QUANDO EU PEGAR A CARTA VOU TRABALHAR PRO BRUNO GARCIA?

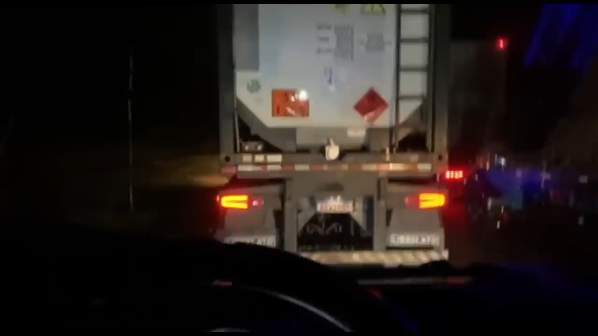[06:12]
Viagem passada pra subir, eu peguei acidente no Manecão. Tá? Fiquei duas horas parado. É duas horas. Tá, dei fute, descarreguei, carreguei. Voltando. Voltando, peguemos fila na Serra do Noventa. Peguemos fila na Serra do Noventa. E agora, subindo de novo. Peguemos fila aqui depois da Alpina. Ah, vê se pode acertar a doida, moço, desse jeito.